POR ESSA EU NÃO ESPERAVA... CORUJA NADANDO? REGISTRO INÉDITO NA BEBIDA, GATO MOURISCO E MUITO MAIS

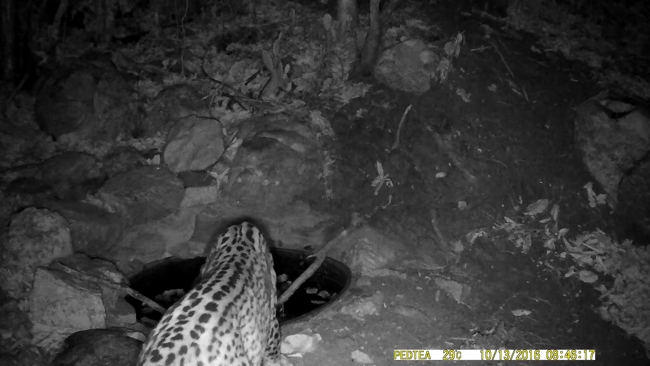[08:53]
Essa é a mãe alfa. Ela chega na bebida depois de algum tempo sem aparecer. Com certeza ela está com seu filhote por perto. O filhote tem apenas seis meses e ela, apesar de querer desmamá-lo, não o abandonará enquanto não tiver certeza que ele poderá viver uma vida solitária.
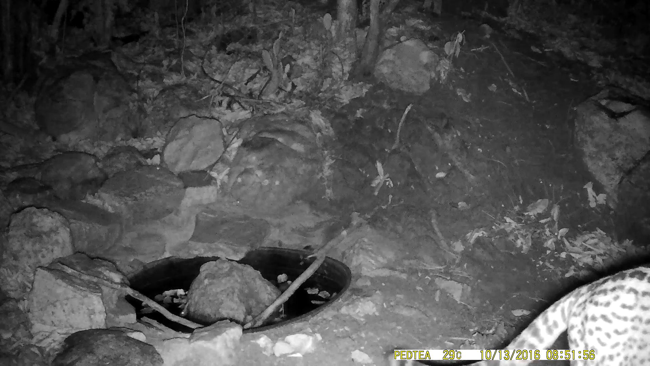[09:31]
O filhote está por perto, então, logo, logo, ele irá aparecer. Olha ele aí, o lindo filhote de jaguatirica de apenas seis meses de idade. Ele parece querer beber água, mas não confia. Ele ainda é uma criança, não tem o conhecimento suficiente para encarar todas as coisas diferentes que ele não conhece.
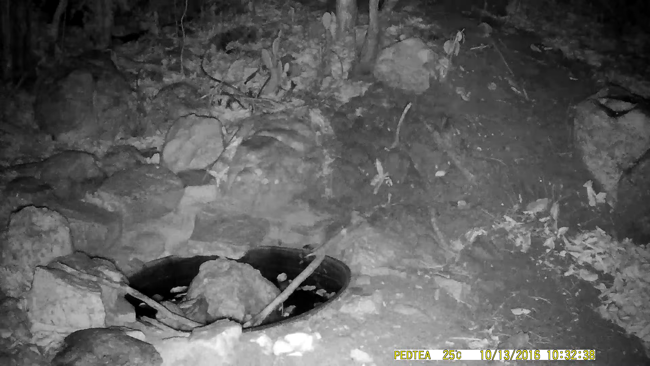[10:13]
Agora veja ali dentro da bacia. Olha só quem é que está ali. Pois é, é a corujinha do mato. Ela vai tomar um banho e já deu seus primeiros mergulhos. Mais uma vez ela aparece. E vai ficar se espojando um pouco, escolher o momento certo para pular outra vez dentro da bebida.